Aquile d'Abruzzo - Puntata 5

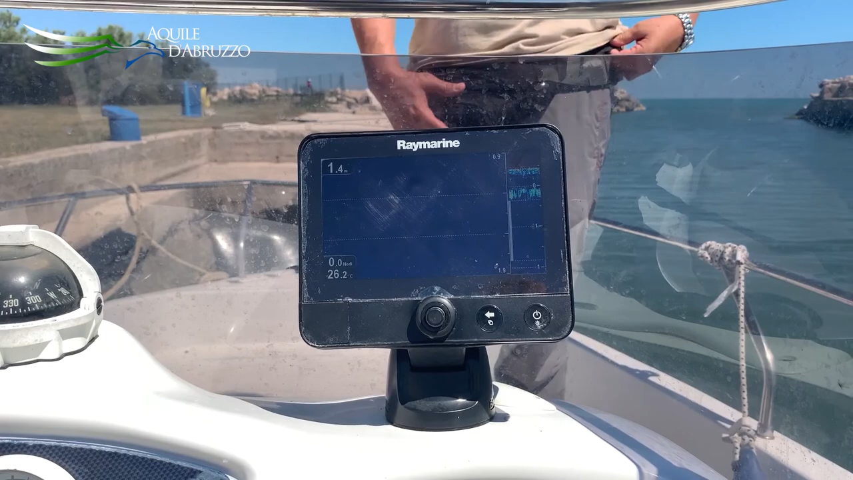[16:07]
On screen: water 26.2°C
Se i pesci vengono utilizzati nella pesca, quindi nel caso dovessero passare dei pesci ce li segnala la profondità e anche la grandezza.